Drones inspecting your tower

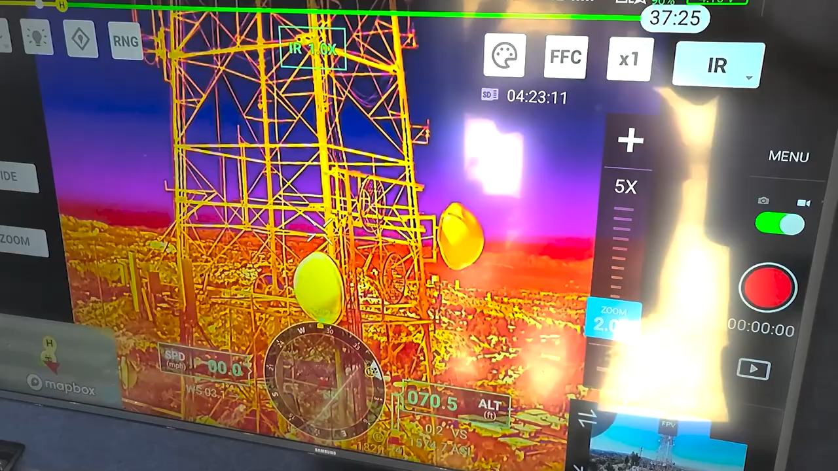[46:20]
So, what I'm seeing here are the various heat signatures coming off of various items.
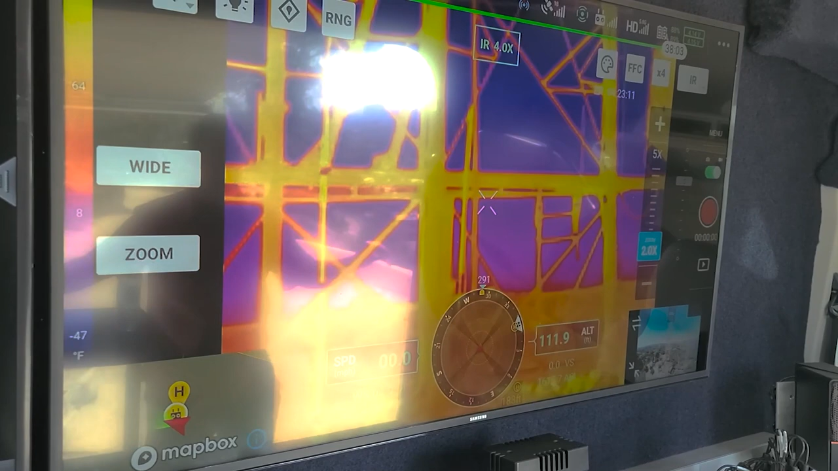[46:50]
For something like this, though, this is the time of day we would fly if we wanted to see a nitrogen leak or anything like that because we want that colder stuff, you know, that colder temperature to really jump out at us.
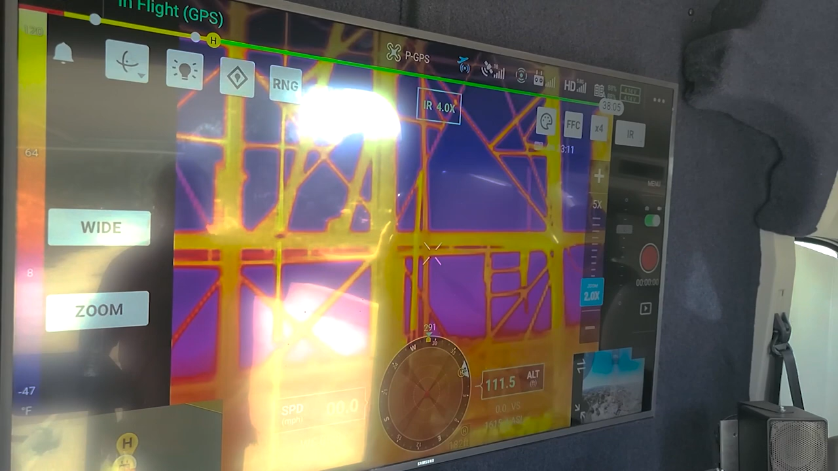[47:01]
So, what you're seeing right now is a false color representation of basically the infrared or thermal spectrum.
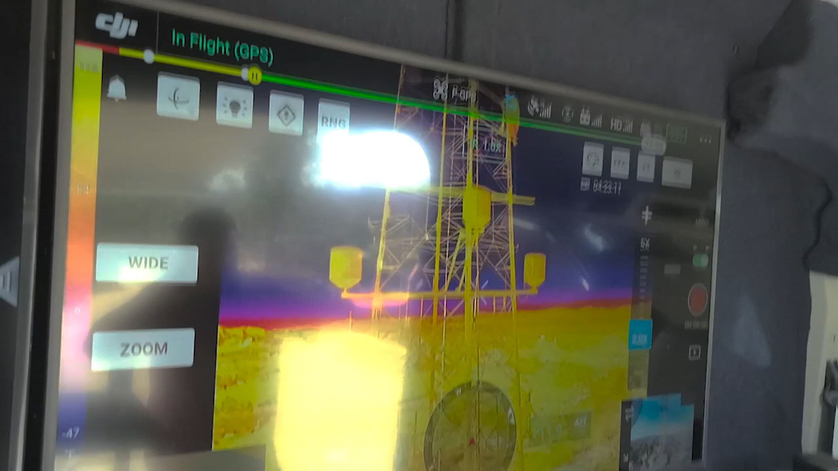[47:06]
And as we go up, you're going to see that everything is largely uniform.
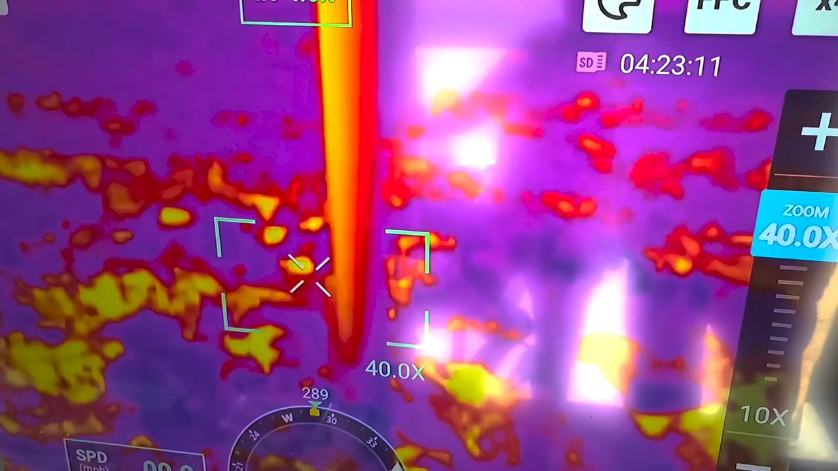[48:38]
Like, on a cold day, it would be a good day to see that antenna, I think. Check that out. And, again, it's not so much what we record here and see here.